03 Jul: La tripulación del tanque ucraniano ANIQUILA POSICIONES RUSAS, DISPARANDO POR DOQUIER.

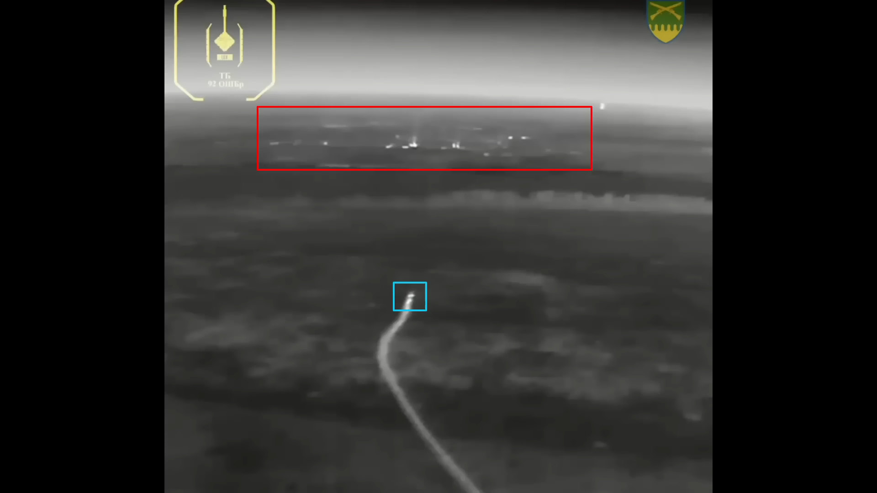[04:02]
Las imágenes muestran al tanque dirigiéndose hacia el asentamiento mientras realiza maniobras evasivas. Esto era especialmente necesario,
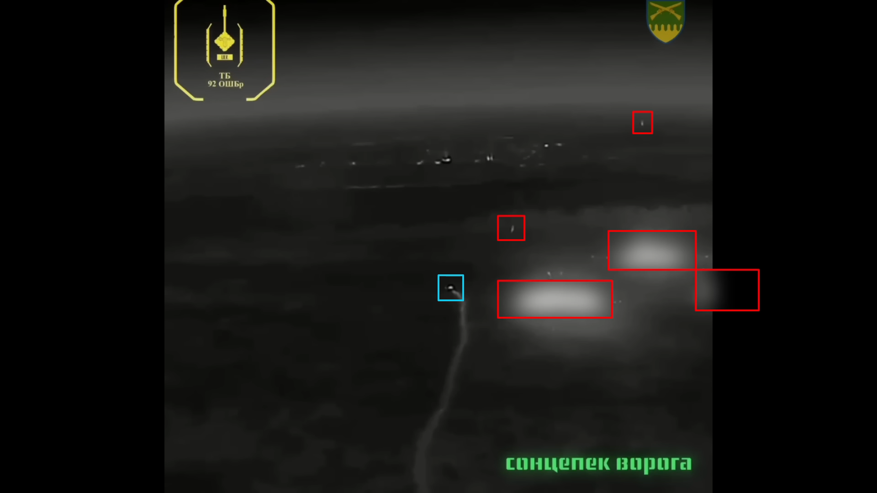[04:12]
ya que los rusos llegaron a disparar salvas de devastador artillería de cohetes termobáricos contra el vehículo.
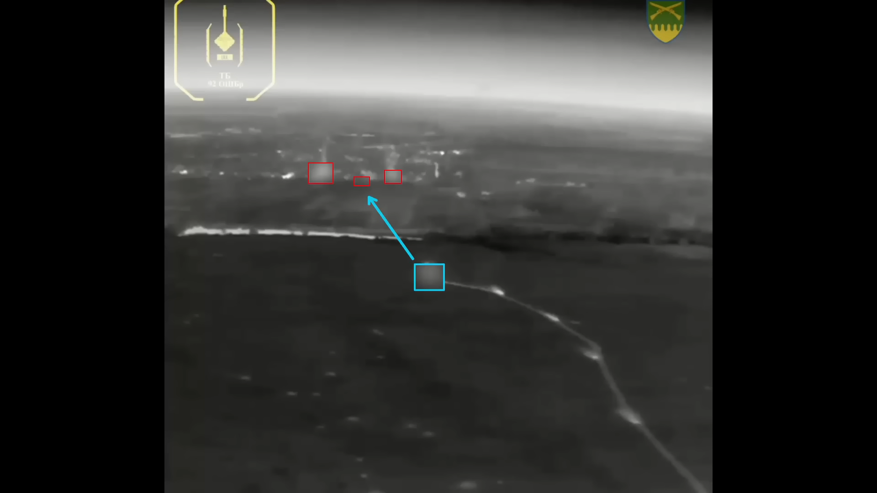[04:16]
Los ucranianos esquivaron los ataques de artillería rusa y empezaron a disparar sin descanso contra el asentamiento.
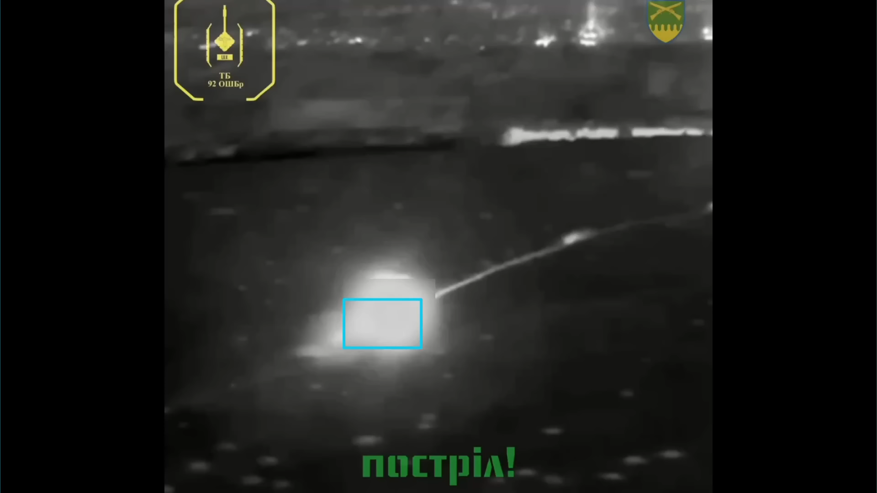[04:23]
Los rusos también intentaron destruir el tanque con múltiples drones kamikaze FPV,
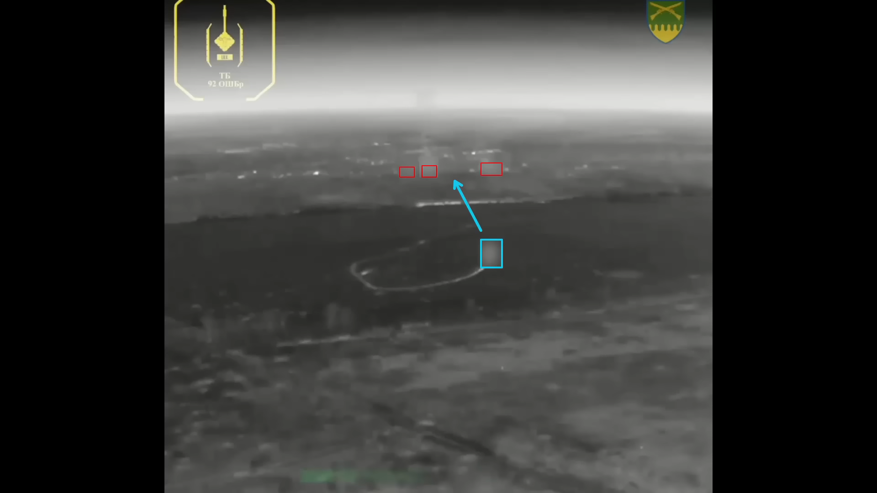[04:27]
que fracasaron ya que el tanque siguió disparando y maniobrando alrededor de la artillería rusa.